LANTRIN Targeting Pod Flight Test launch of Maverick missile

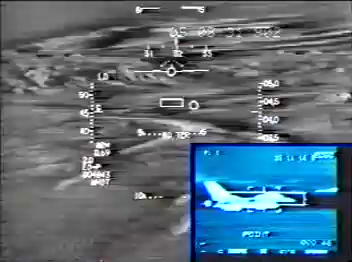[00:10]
0-4 is clear to launch. Roger, correlate. Back hammer's on now.
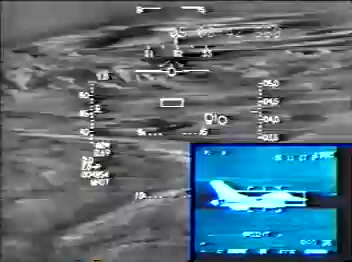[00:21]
Fire 1. Stand by, fire.
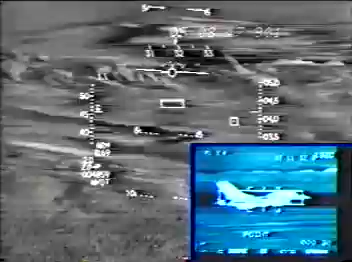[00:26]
Off to the warrant for the... Yeah, we figured that. Still got it. Idle. Idle.
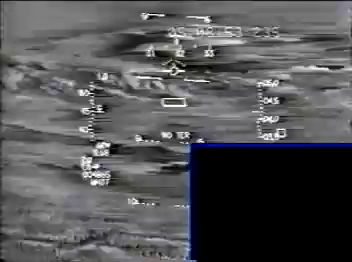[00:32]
I've got a tally on it. It's off to the right. Start your turn a little bit to the left here. Breaking track on a target pilot. And we have a good item track.
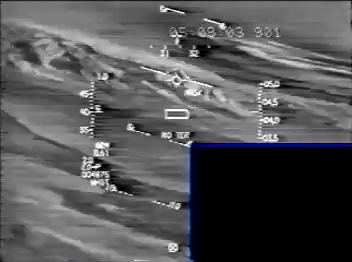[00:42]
Stand by. EO-3 or something. Or EO-Viz. Impact.
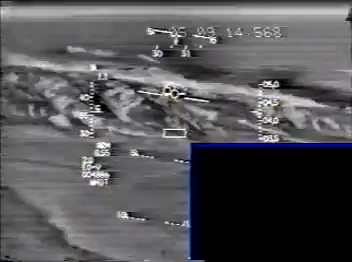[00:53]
Roger. You've got the lead. You've got the lead, Leonard Tr cheese.